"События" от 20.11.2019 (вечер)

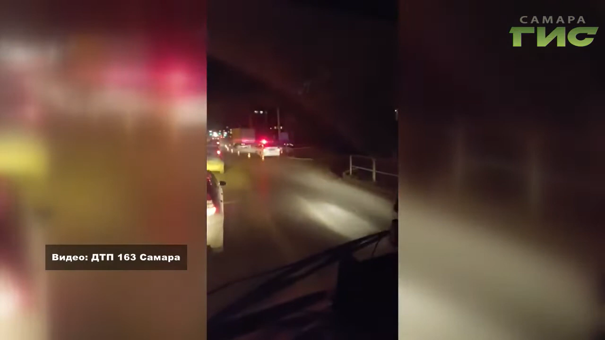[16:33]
Около 4 утра 59-летний водитель Лада Приора выехал навстречу и врезался в стоявшую иномарку. Затем отечественное авто продолжило движение по своей полосе и столкнулось с припаркованной газелью.